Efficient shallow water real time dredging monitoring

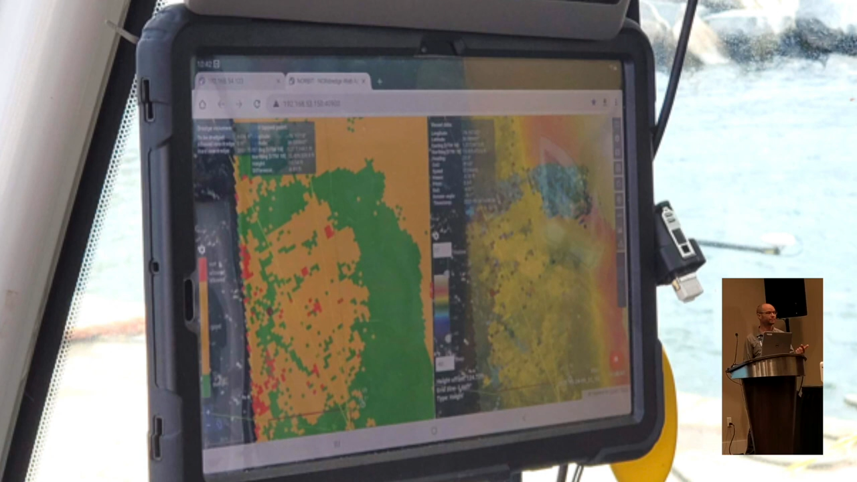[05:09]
Red means too much. Weather dredging or placing.
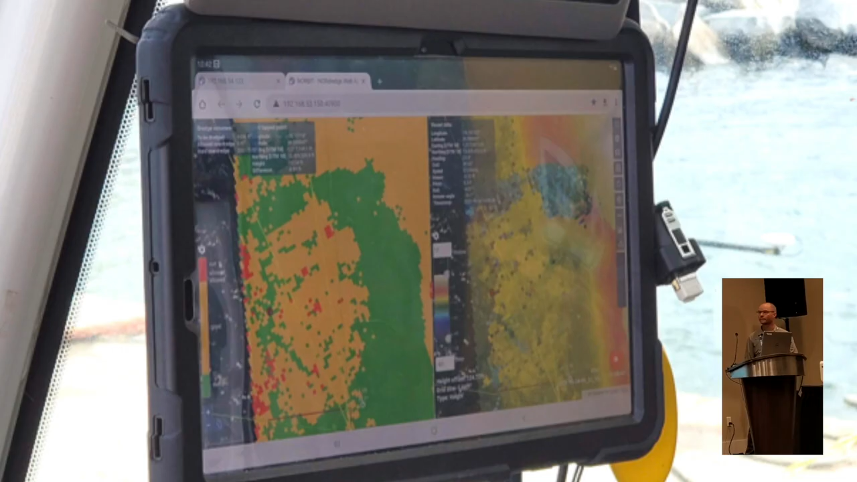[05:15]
It's constantly updating. So, what the operator does is he will grab his finger and there's a, you can't see it here, but it's a green line.
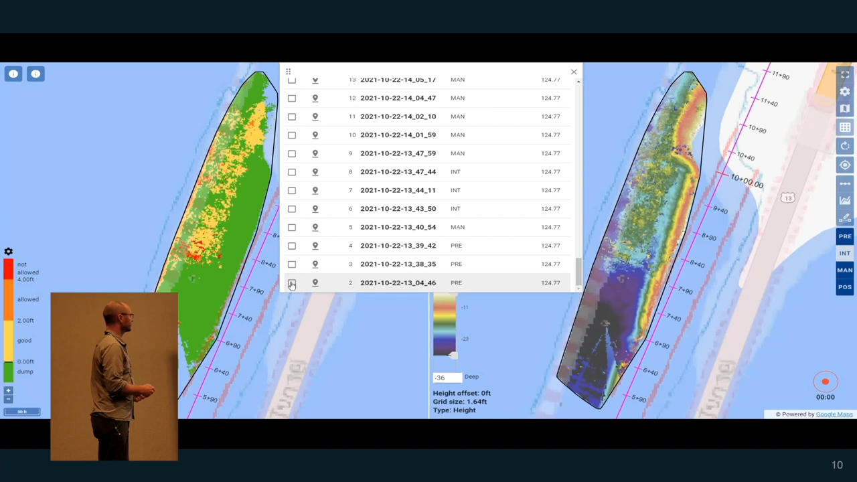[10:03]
So these are all the different times the operator hit this button right down here, the lower right corner, to record a line.
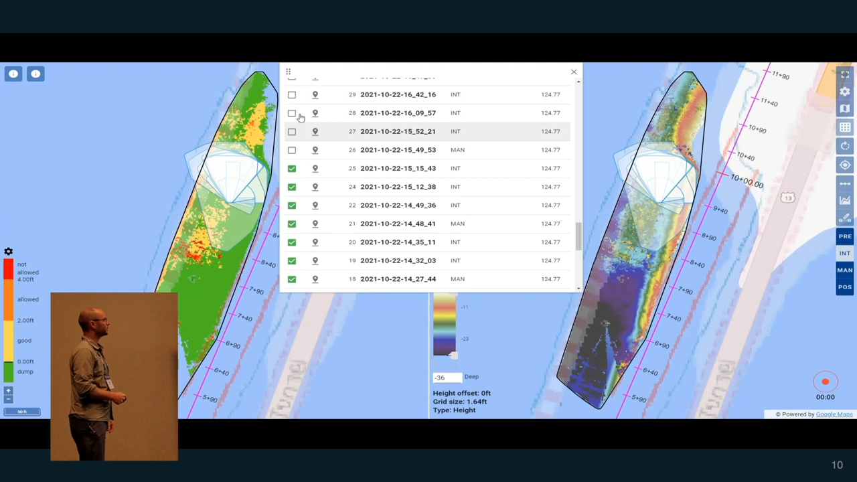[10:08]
And these are all the different scans that were done. So nothing is lost.